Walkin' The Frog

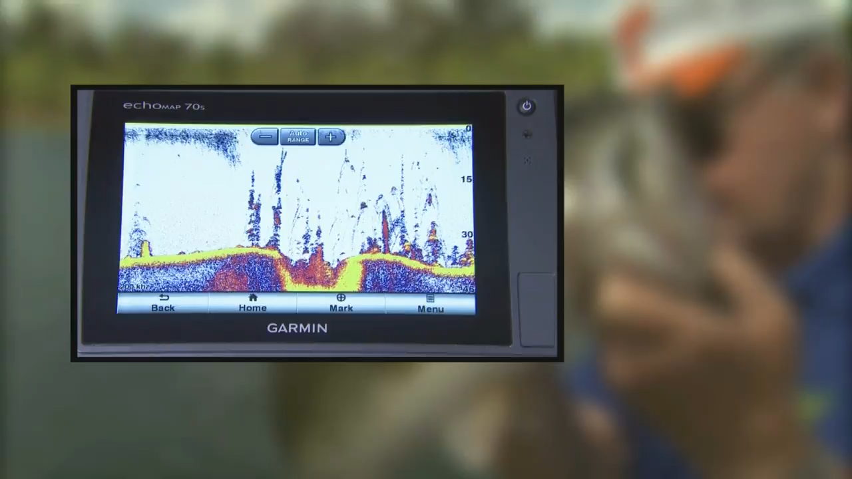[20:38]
These awesome push button units provide the clearest scanning sonar images on the water